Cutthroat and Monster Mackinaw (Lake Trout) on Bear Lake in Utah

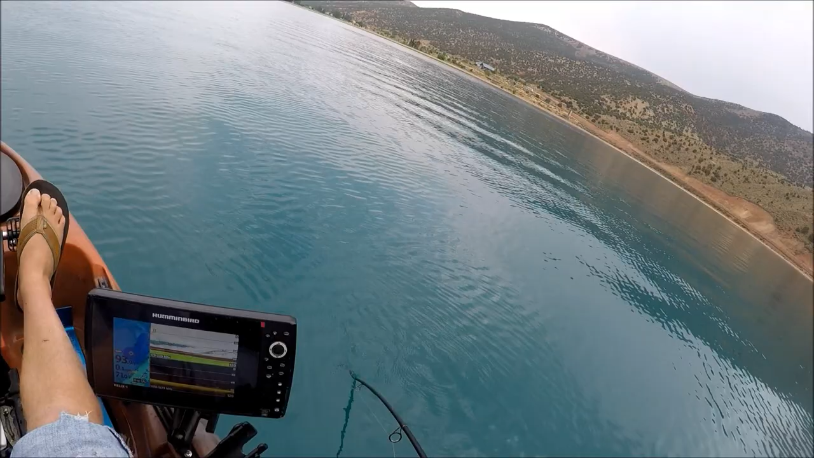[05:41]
Looks like he's about 70 feet down on the graph yet Oh man, do not Come off whatever you do Whatever you do This will be the biggest Lake trout